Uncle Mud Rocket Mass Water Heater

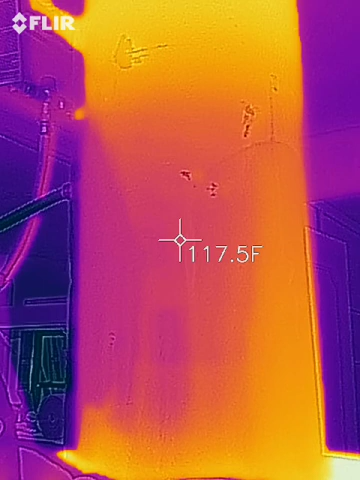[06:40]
On screen: spot 117.5°F
Down below where the cold comes in, you can see it starts to warm up at the bottom.
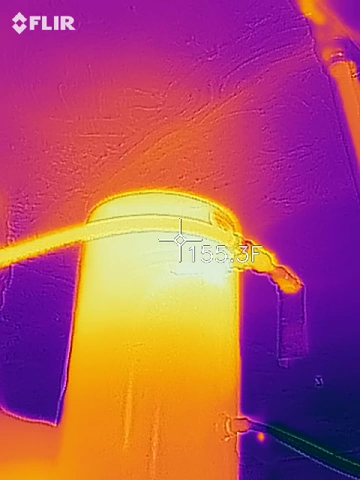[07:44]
On screen: spot 155.3°F
155 degrees up there where the hot water is coming out.